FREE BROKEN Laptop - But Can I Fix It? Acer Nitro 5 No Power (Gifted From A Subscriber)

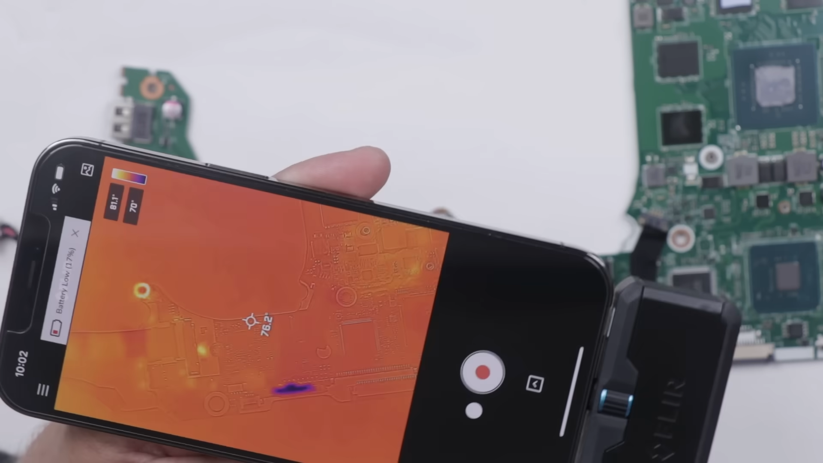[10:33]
And same thing here, nothing standing out at all as far as heat. So as far as I can tell, this MOSFET might be bad.